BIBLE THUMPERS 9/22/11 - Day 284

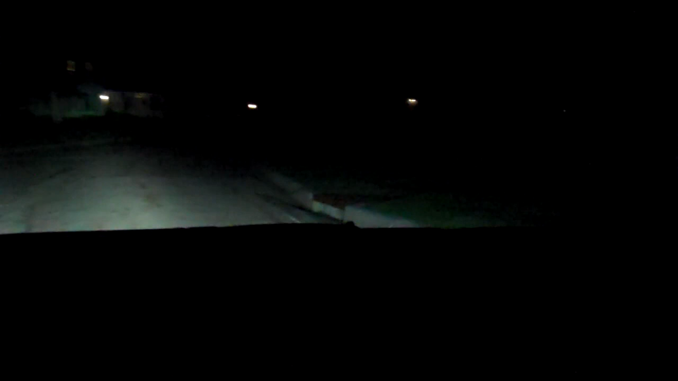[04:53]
Okay, so, uh, I got deer over here. Check that out. I don't know if you can see them. They're just hanging out over there in that yard. No, you can't see them, but there's three.